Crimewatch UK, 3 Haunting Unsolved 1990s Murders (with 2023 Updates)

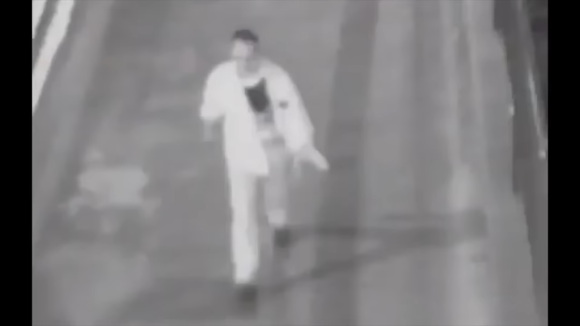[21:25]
There's not much going on around that area at the time, so who was he? If you can help in any way, do please call 0500 600 600.